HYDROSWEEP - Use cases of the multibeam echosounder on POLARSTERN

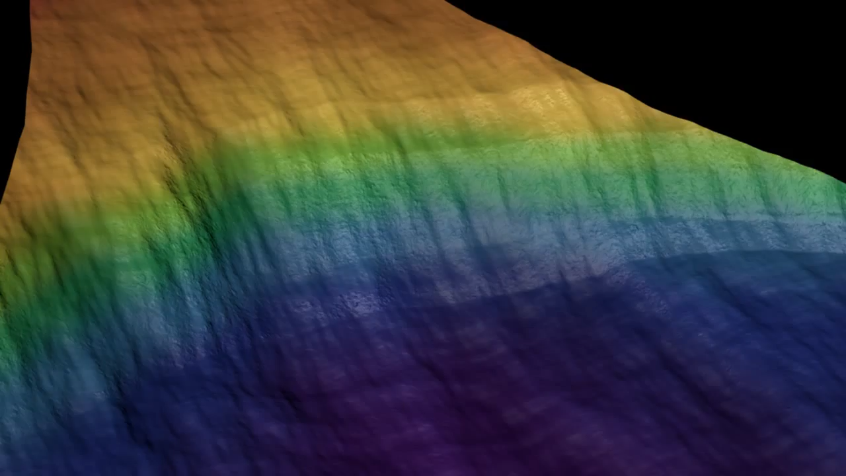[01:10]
It enables researchers to visualize the seabed structure very accurately.